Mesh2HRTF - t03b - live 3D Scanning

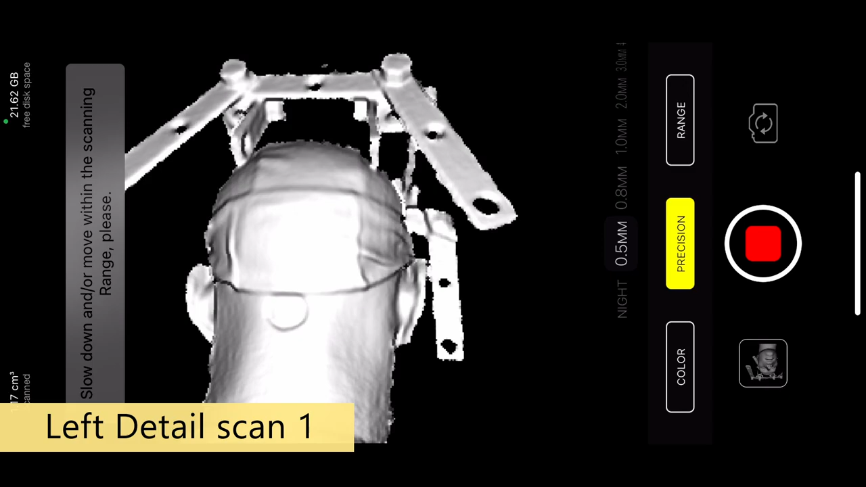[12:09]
We start from the back because we want to capture the details of the behind the ear. But those are actually the least important details. So I'm trying to keep the camera quite close. But as you can see, the reference geometry is fully in view.
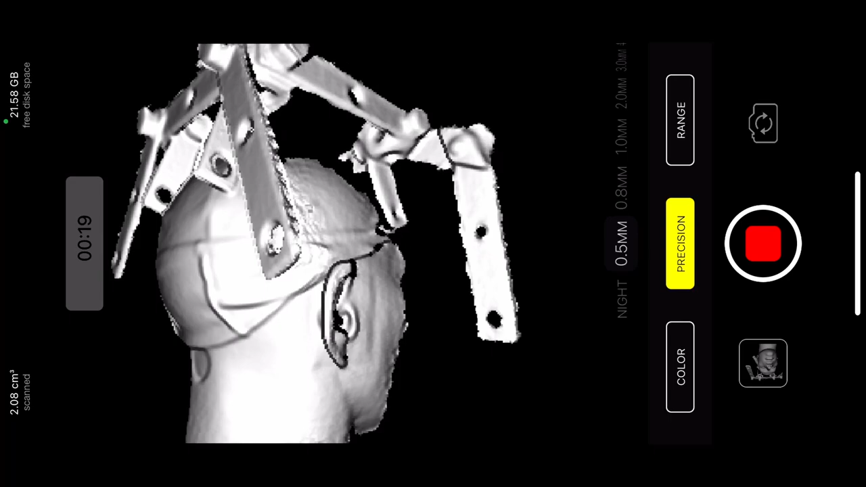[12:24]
This is the ear I'm going for. And I left the scanner right now to scan for quite a long time. So it means it can collect and average a lot of data.
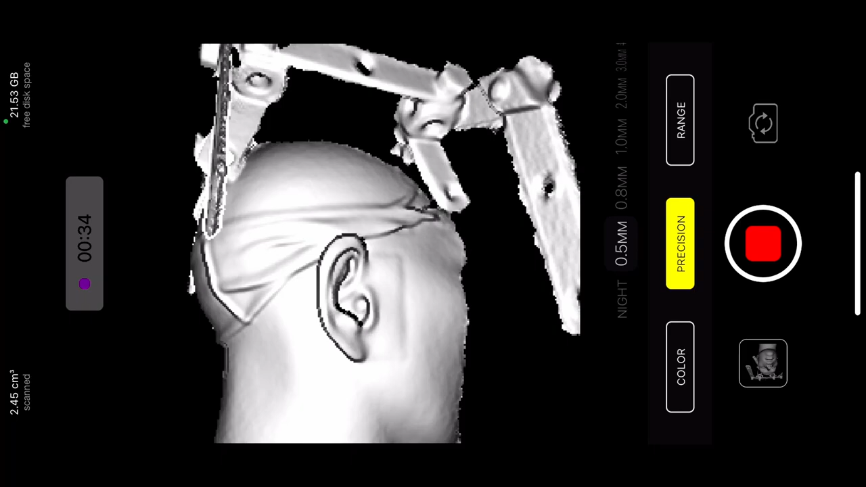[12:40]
Because the scanner resolution is pretty low. But if it samples the scene a lot, and especially now it's looking at one very narrow gap in the ear, it needs a lot of data to give you valid result. So as you can see, we will have a good view of reference geometry, which will be able to stitch together with or align together with the base scan.
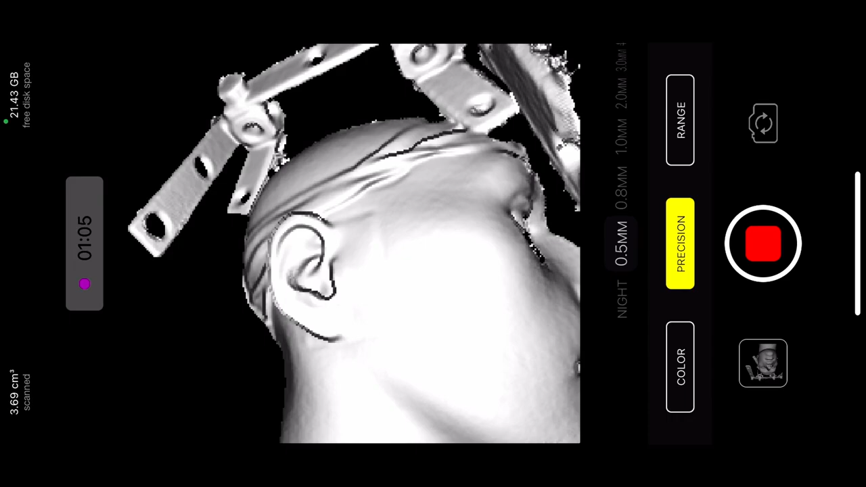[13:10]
And now when we got a good view from the bottom, we also take a good view from the top. Because the ear has a lot of complex surfaces, and you need to capture all of them because you really, really don't want to afterwards try to fill in holes on the ear surface.
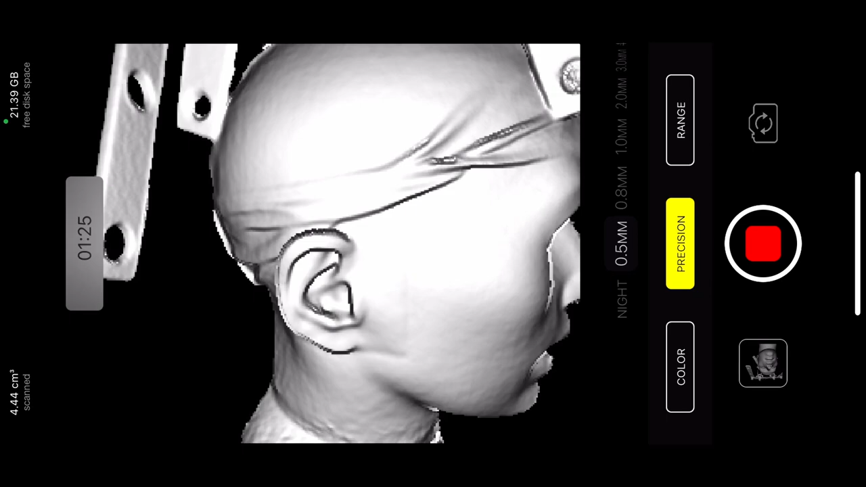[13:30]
It's not fun, and you will immediately lose precision. So now you need to decide,
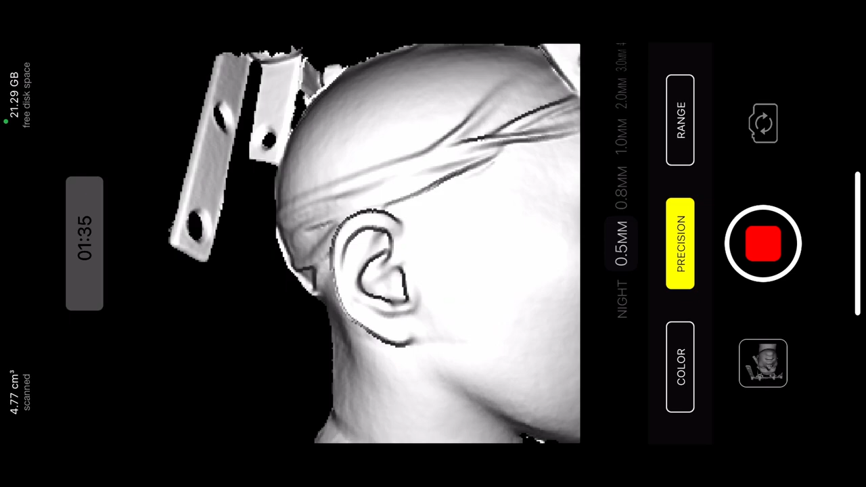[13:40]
have you captured everything? You kind of see everything on the screen.
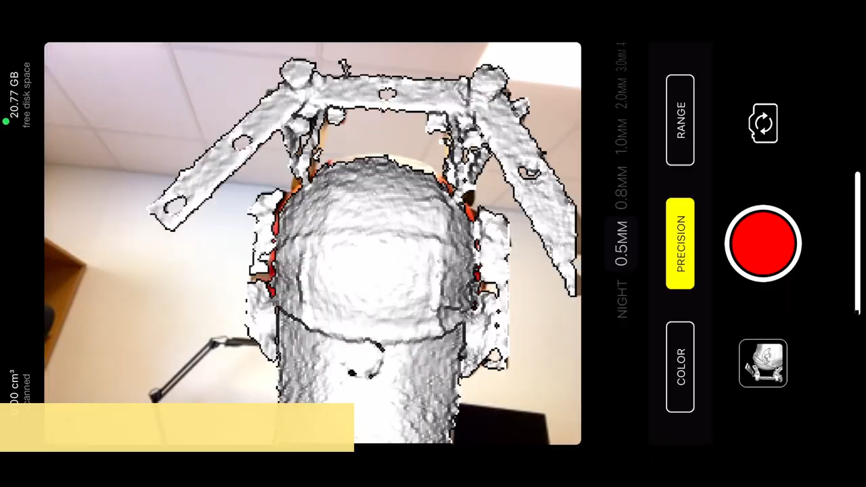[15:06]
and we're going to do once again the same ear, because this one was not done very well.
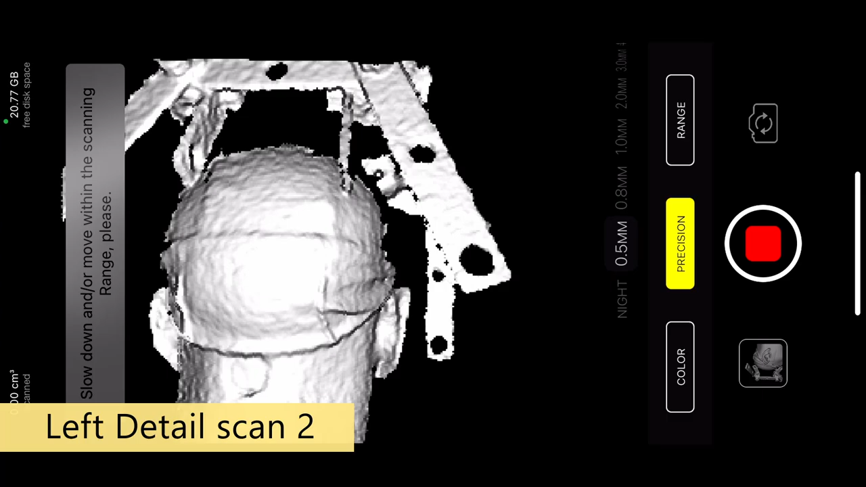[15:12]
So we checked for mistakes, and now we try to improve on it.
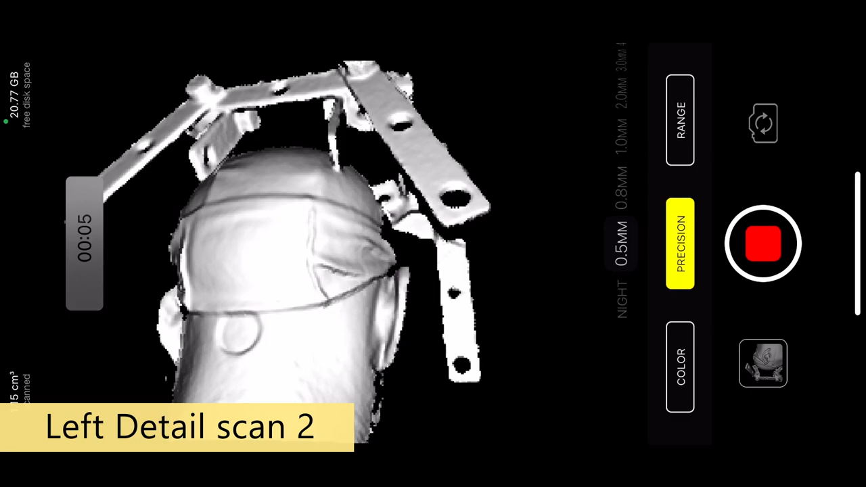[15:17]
So again, we grab the data from the bottom. We start from the back, because that's the least valuable data. If you don't have the back of the ear, it's not the end of the world.
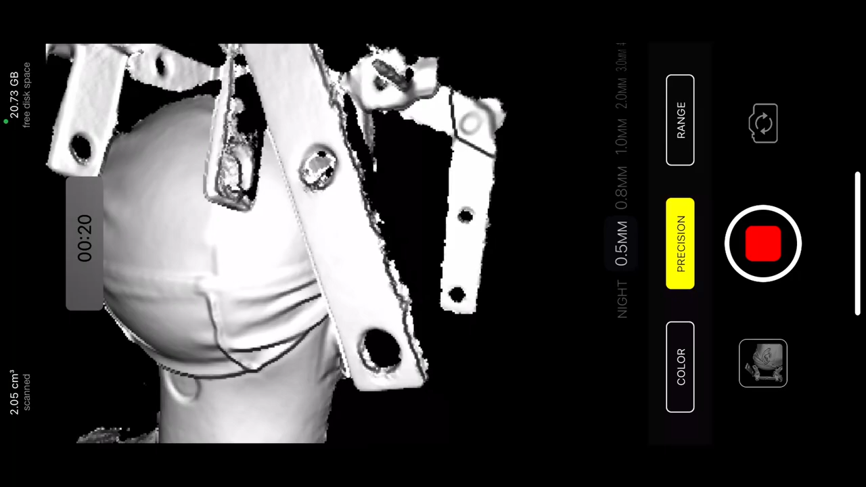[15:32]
Back of the ear is not that important. But we try to fill in all the gaps.
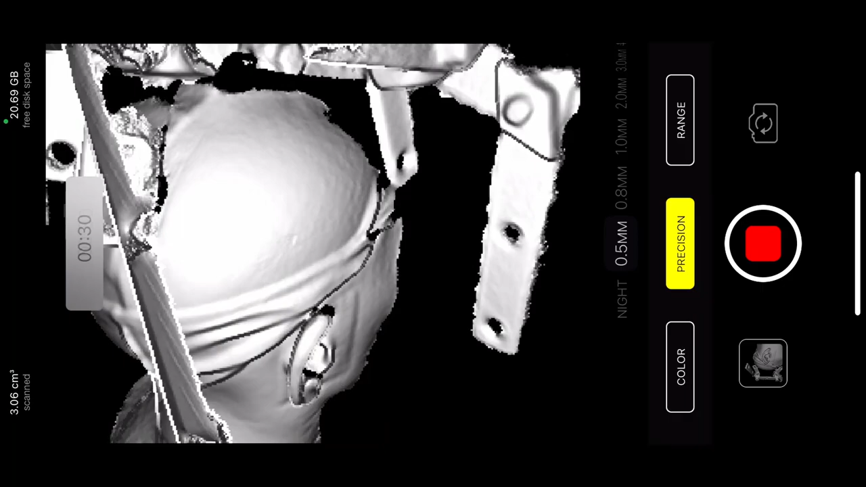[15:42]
So this time, I'm going to actually start from the top. It doesn't matter which sequence you go, as long as you never let go
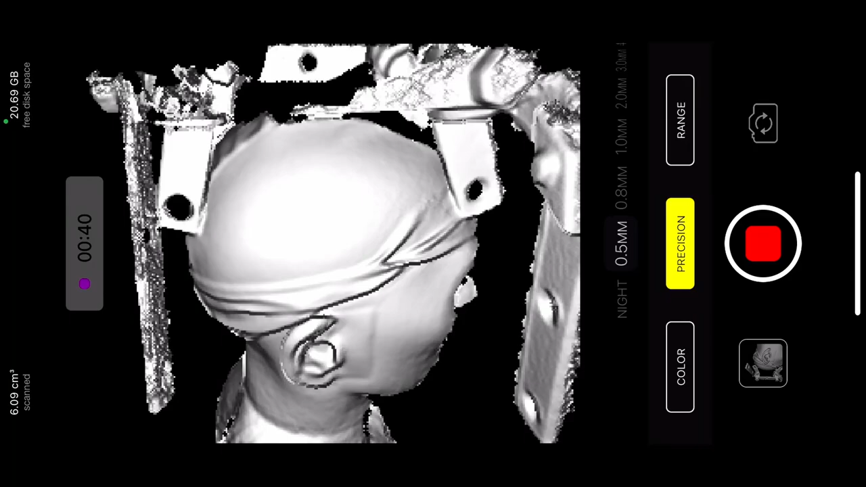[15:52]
the ear and the reference geometry from the frame. So you always see that in every frame, you see both your reference geometry and the ear.
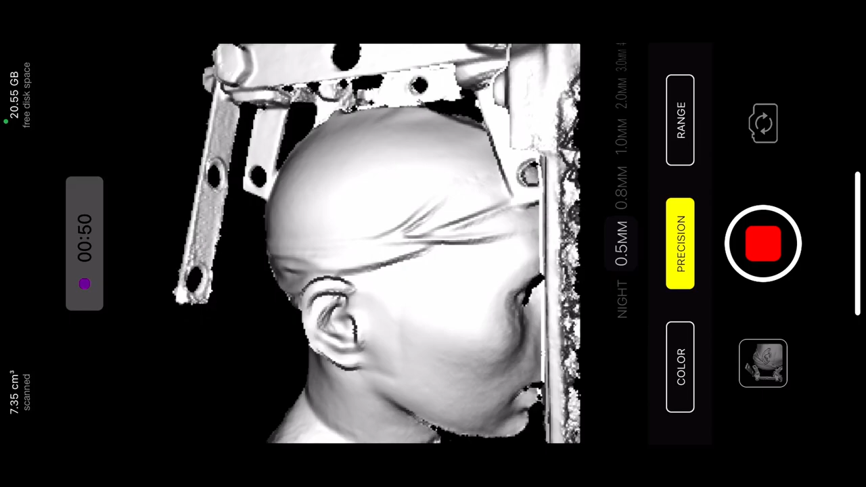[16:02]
It doesn't matter, because if it's not in the frame, you are risking to add some deformation to the scan. The fact that I actually, I am trying to avoid the shoulders, because head can be moving relative to the shoulders. So if I would be scanning a live person, I would try to not scan the shoulders while doing detailed scan.